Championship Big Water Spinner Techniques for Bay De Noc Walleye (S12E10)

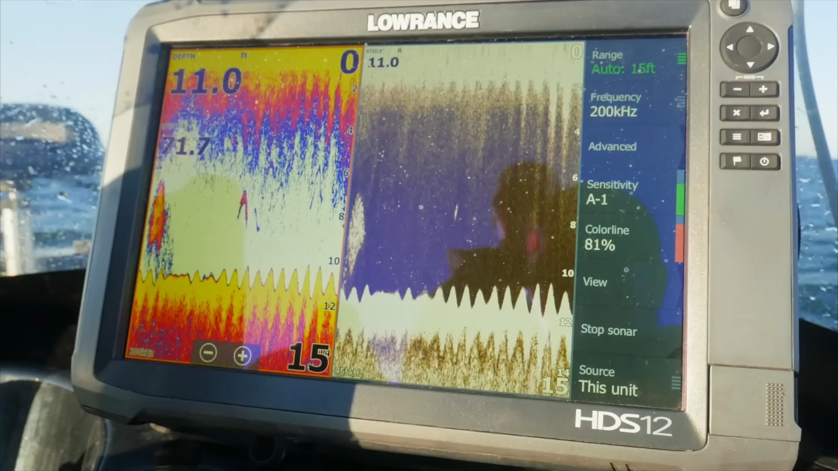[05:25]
for big pods of fish a lot of those fish are suspended
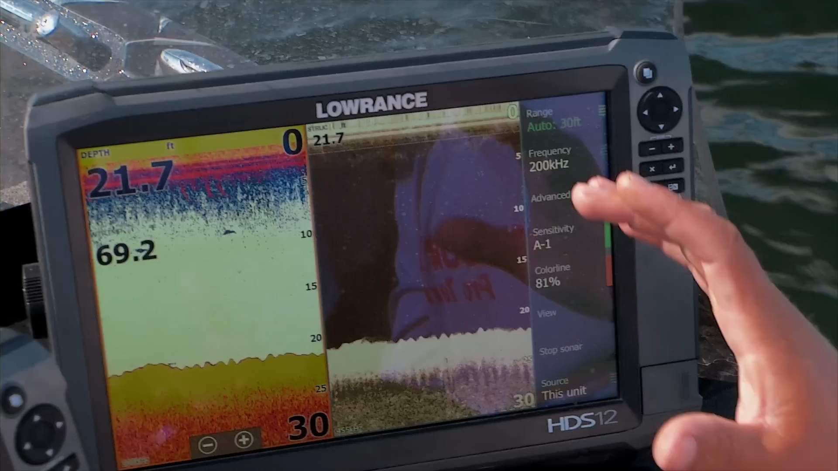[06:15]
On screen: depth 21.7 ft
you're not marking a lot of fish but that mapping is just the most important thing that you can really focus in on on these structure areas to make sure you're hitting the key
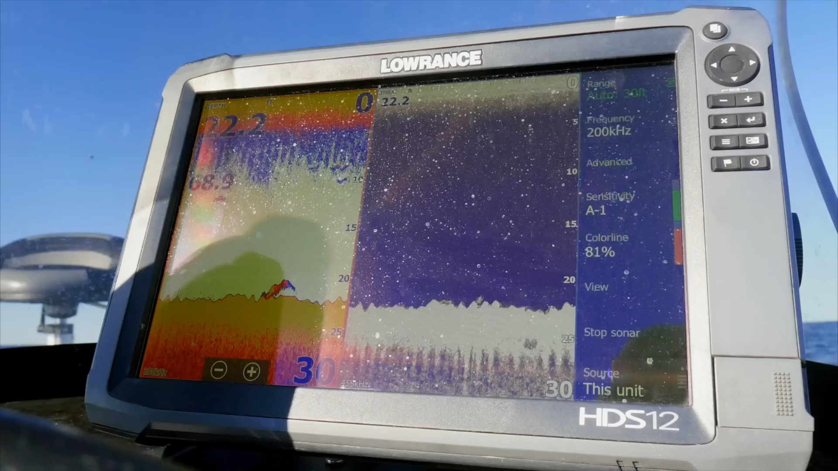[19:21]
over sonar in this scenario has been key as has been using a combination of their bow mount and transom mounted gear to maintain